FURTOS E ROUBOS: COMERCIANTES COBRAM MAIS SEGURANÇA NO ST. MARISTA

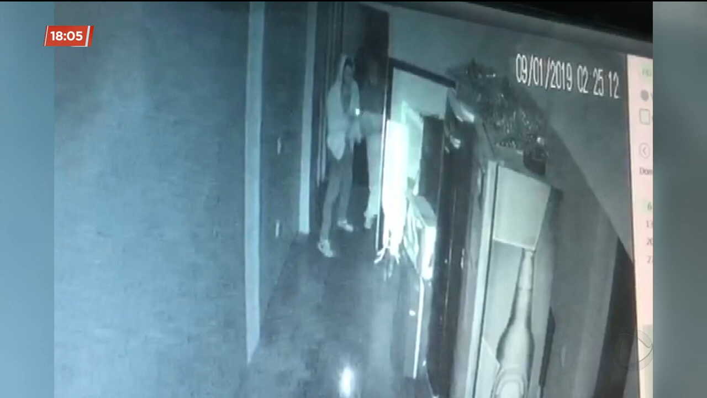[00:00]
Os bandidos entraram por volta das 2h20 da manhã. O bar estava fechado. Eles usam uma lanterna para evitar chamar a atenção dos vizinhos.
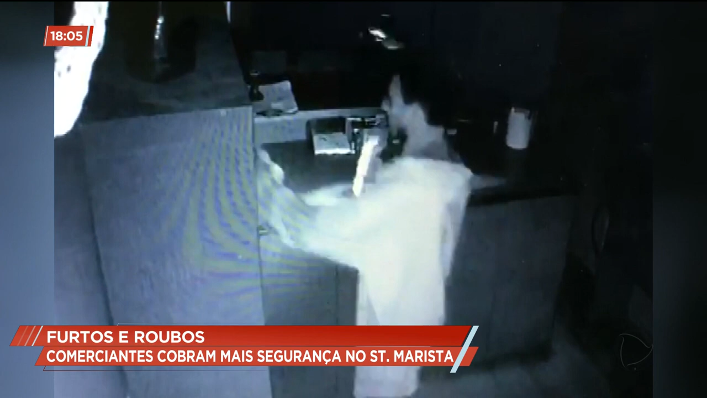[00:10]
Esta câmera mostra um dos criminosos procurando objetos de valor. Ele pega um narguilhê e depois revira o lixo. Em seguida, os dois aparecem no caixa.
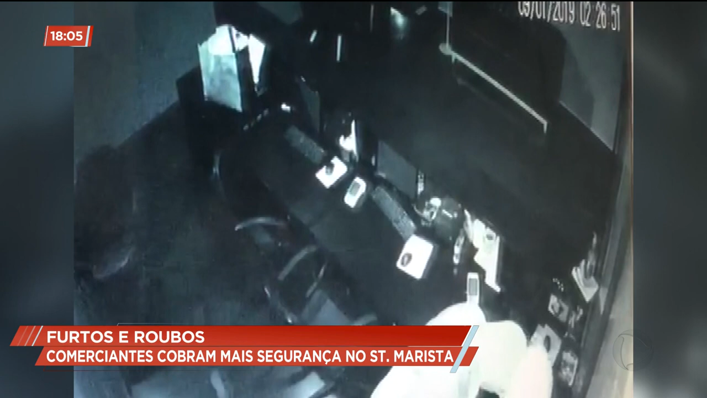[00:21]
Eles mexem nas gavetas até encontrar o dinheiro. Perceba quando um deles guarda algo no bolso. Na manhã seguinte, uma funcionária do bar gravou um vídeo mostrando a bagunça deixada pelos ladrões.